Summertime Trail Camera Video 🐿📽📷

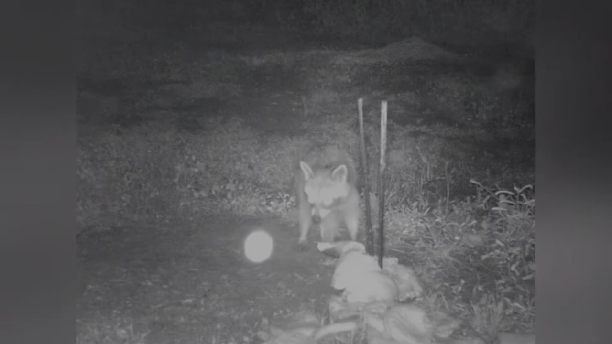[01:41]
Chicken leg! You think he's going to grab the whole thing? Oh, is that a possum? Possum look like he likes the white meat.
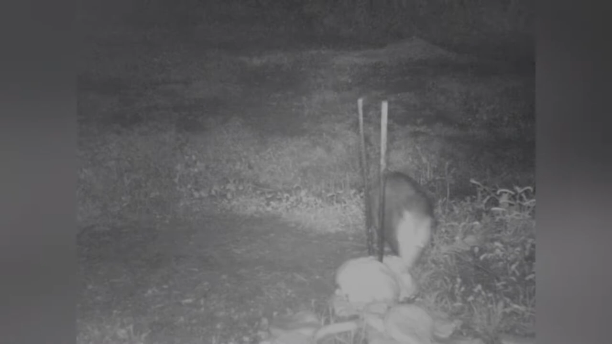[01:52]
I need to get me a wing. I thought the raccoon would have taken the whole thing. Right. That's what they did the last time. Yeah. What is that?
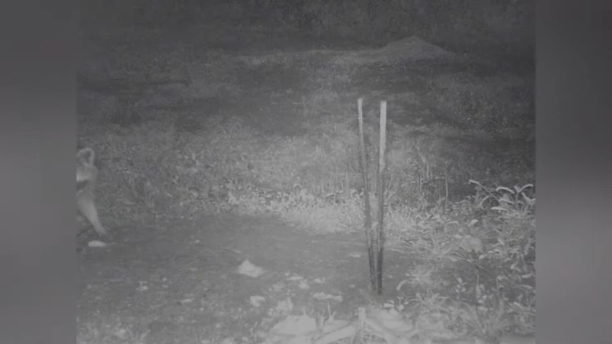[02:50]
Yeah, I think it is. One-Eyed Jack! Well, it's good to see old One-Eyed Jack still cruising around. What happened to the chicken? Oh. That was quick. Wait. Man, One-Eyed Jack is a... Maybe he's been dragging it on and off screen. He's trying to keep it away. He can only see good out of that one eye. Oh, now you know they was going to show up. Yeah.
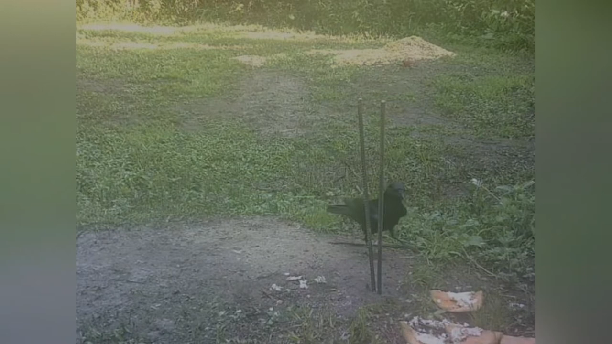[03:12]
Looked like they showed up a little too late, though. He's going to get him some fruit. What was that?
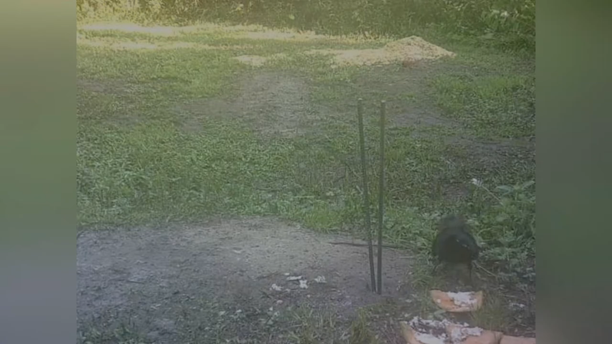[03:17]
Cantaloupe. Cantaloupe, yeah. That's early, yeah. early in the morning.
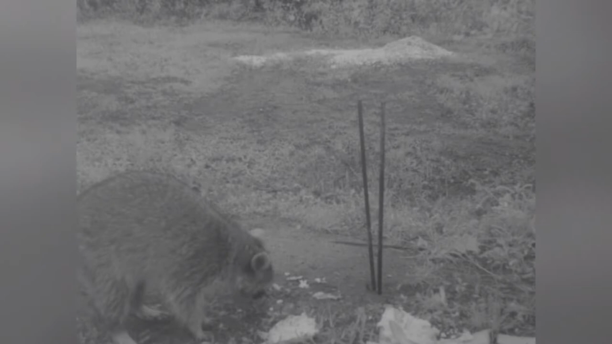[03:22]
There ain't nothing to see here. I'm going to get me some cantaloupe, too. Oh, shit. I got a friend. Yep. He's eating corn in the back and...
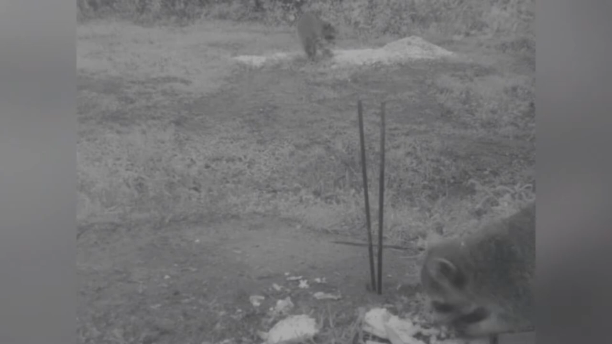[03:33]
some cantaloupe. That corn was rough. Oh, that corn had bugs in it. He's eating bugs.
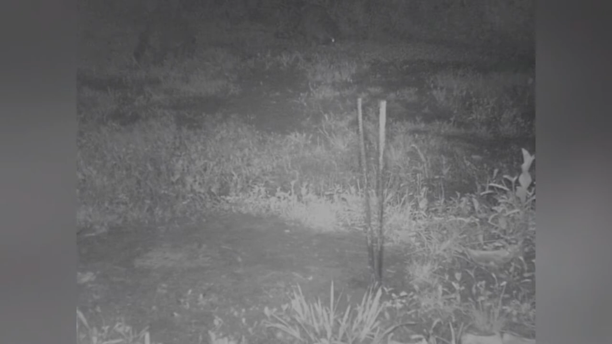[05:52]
They're like, man, I'm going to get some of that drunk corn. Seen that bird earlier? We got to get us some of that. I'm so surprised by those babies. Uh-oh.
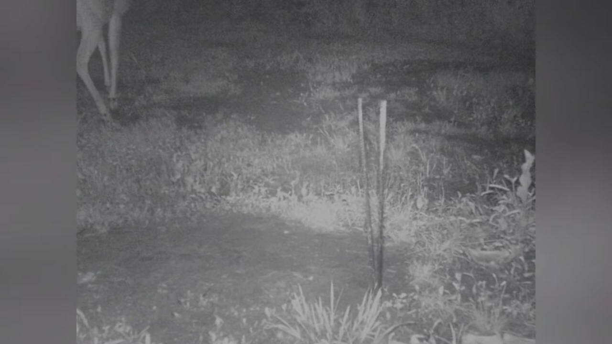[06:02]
Big Sheila ain't so big no more. That's a bad camera angle, though. Another bird? I don't know. Yeah, that's that same brown bird. Look at it. Woke up.
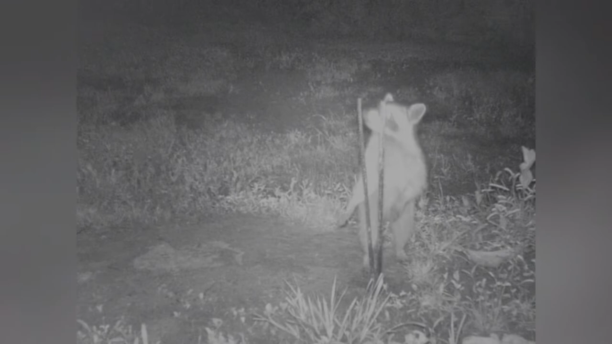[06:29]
I know I smelled me some Popeyes on here earlier. Standing up. I knew there was some chicken on here earlier. A cardinal?
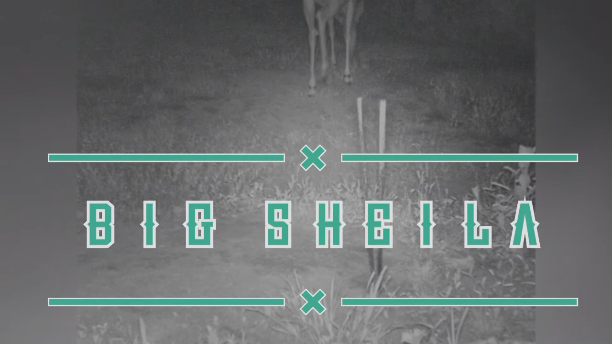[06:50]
Big Sheila. She's not, her belly ain't big no more. I wonder where that baby's at. Maybe it's... Oh. There's a whole bunch of stuff. Raccoon. A whole 4 or 5 of them on there now.
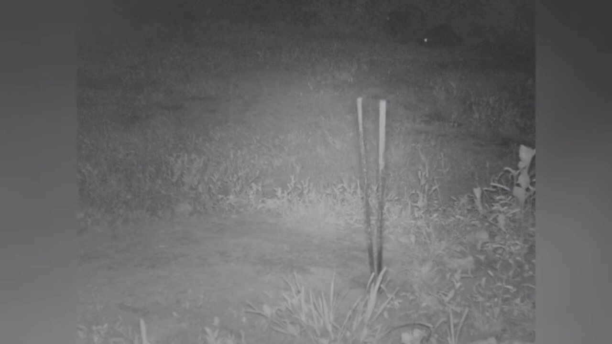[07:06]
I wonder if that's the little ones. Maybe they're having a family... No, they're big. The raccoons grow. Look, back on the corn. That's wiped out.